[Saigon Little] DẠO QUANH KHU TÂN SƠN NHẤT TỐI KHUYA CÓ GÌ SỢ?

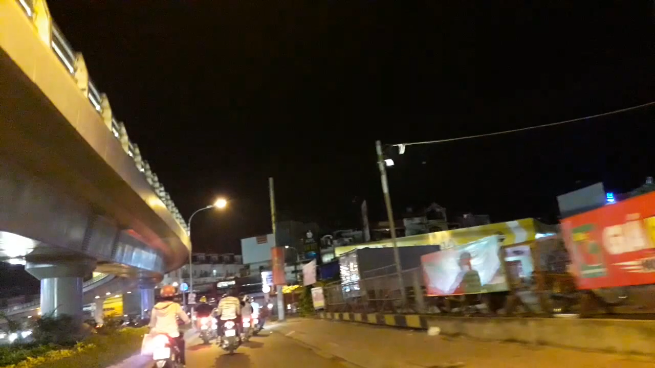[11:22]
Rồi Loáng một chút là chúng ta đã đến tới ngay cái cầu vườn Ngay chỗ nút thắt Của đường Quang Trung và đường Nguyễn Kiệm
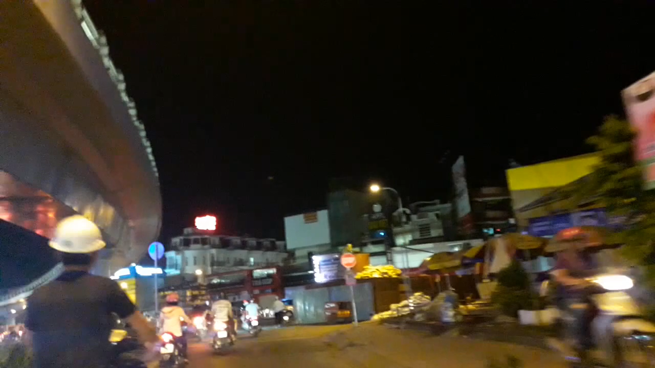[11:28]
Bây giờ thì chúng ta sẽ Quay qua đường Quang Trung À Phía trước mặt thì có một số những anh cảnh sát giao thông
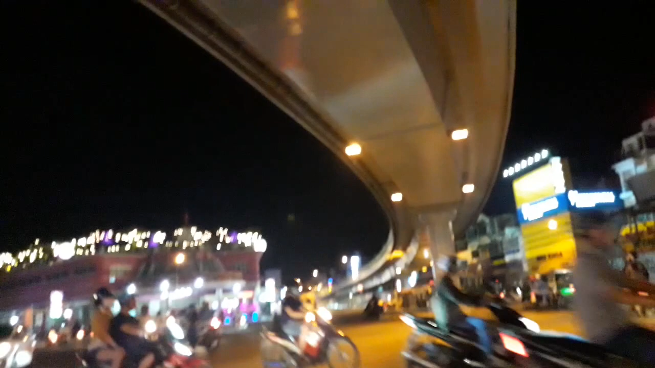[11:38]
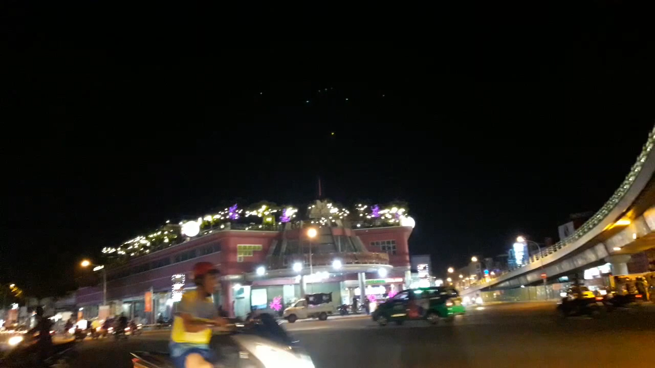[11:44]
Đây kia coi kiểm tra lại coi Đèn đã bật Tất cả đã sẵn sàng Và cơ động nữa Wow Chắc là Đảm bảo an ninh gì đây Đây là đường Quang Trung Gò Bắp Vào một buổi tối Khá là đông Và tuyến đường Quang Trung này Thì cũng có rất là nhiều Những thương hiệu Nổi tiếng
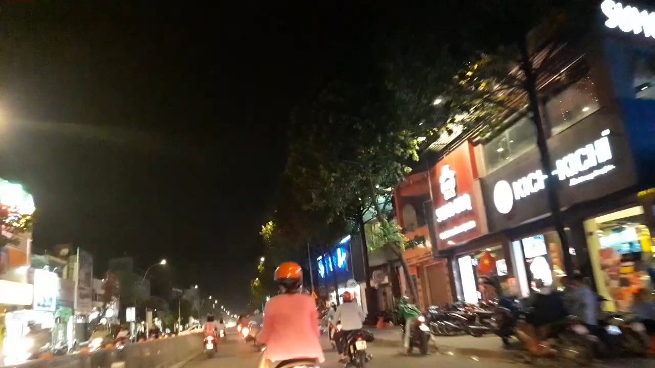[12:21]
Những cái Cái cửa hàng Cái văn phòng Tại đây ha Thế giới di động Bên đây là có Áo cưới Tiệm đồ Hami Vân vân Rất nhiều Fashion Nem Rồi các ngân hàng Ngân hàng quốc dân Rồi điện máy
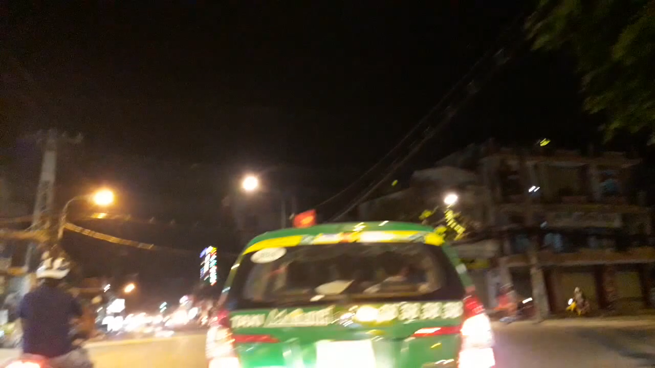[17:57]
Đấy, bên đây là có cái vụn áo cam, sắc cam của tiệm hải sản nướng lẩu. Đây. Rồi, tiếp đến là một cái khách sạn, ông anh, lại quên rồi. Một cái karaoke. Karaoke thì đầy đủ tất cả các màu. Đầy quá, đèn vàng, à đèn xanh. Lái lộn. Ngày hôm nay Lý Hương bị cái gì nữa ta?